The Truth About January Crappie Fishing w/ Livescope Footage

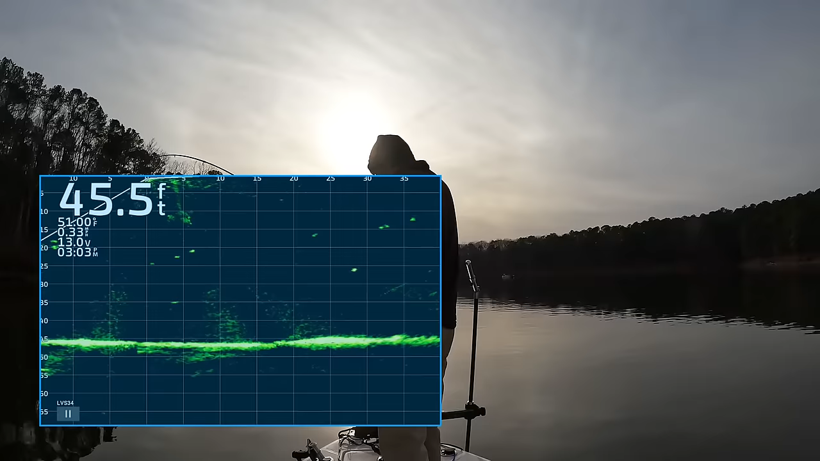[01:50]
On screen: depth 45.5 ft
come on come on there he is yep yep oh yeah it feels like a good fish oh yeah very good fish
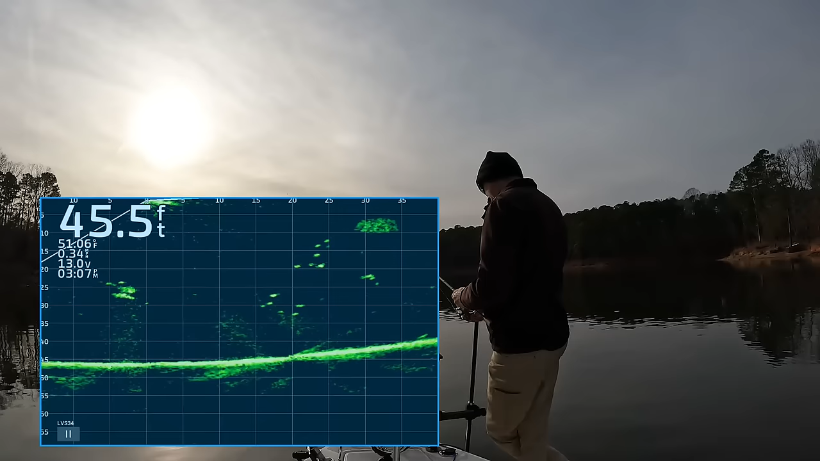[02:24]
On screen: depth 45.5 ft
there he is he saw it oh come on there he is there he is
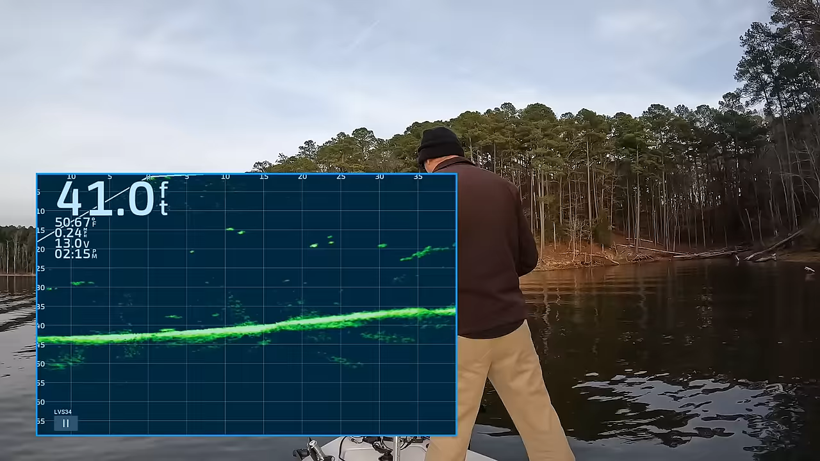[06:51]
On screen: depth 41.0 ft
you so much for having a lot of rain cause your little eye to the other base On your way All right come on fishy fish there he is oh he's fighting oh he didn't like that very much oh yeah baby get in here ha ha ha
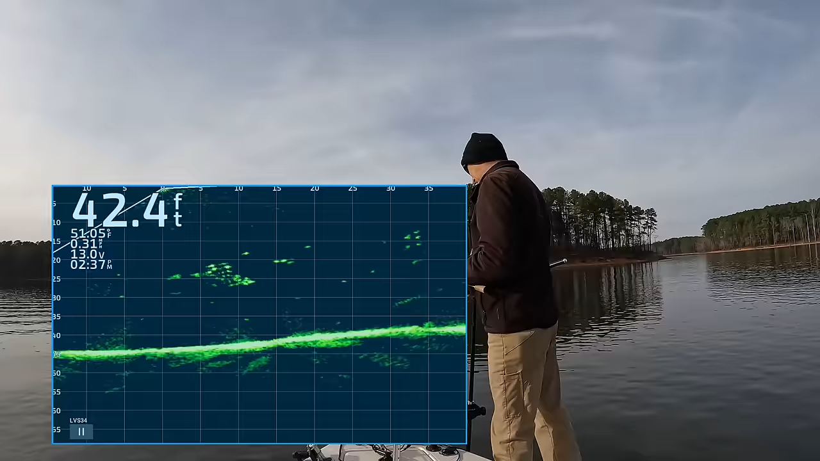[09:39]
On screen: depth 42.4 ft, water 51.05°F
there it is there he is there's a cropping oh yeah get in this boat